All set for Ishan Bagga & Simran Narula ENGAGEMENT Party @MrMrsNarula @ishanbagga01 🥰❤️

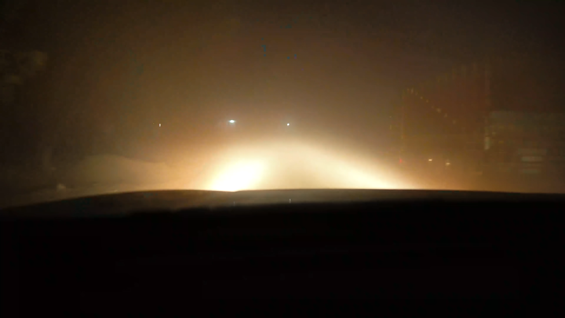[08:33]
ਕੁਛ ਨਹੀਂ ਦੇਖਦਾ ਪਿਆ ਭਰਾ ਮੇਰੇ ਜਦੋਂ
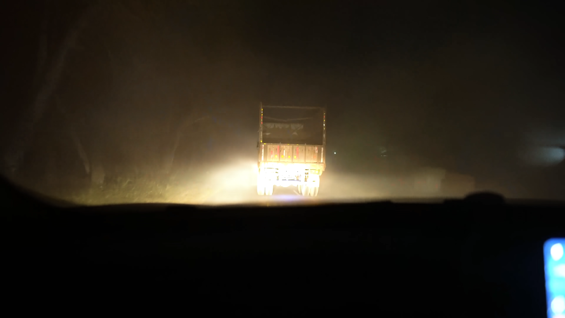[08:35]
ਜ਼ਿਆਦਾ ਧੁੰਦ ਪੈ ਜਾਏ ਨਾ ਫਿਰ ਕੋਈ ਇਦਾਂ ਦੀ ਗੱਡੀ ਲੱਭ ਲਓ ਇਹਦੇ ਵਰਗੀ ਉਹਦੇ ਪਿੱਛੇ ਪਿੱਛੇ ਜਾਈ ਜਾਓ ਬਸ।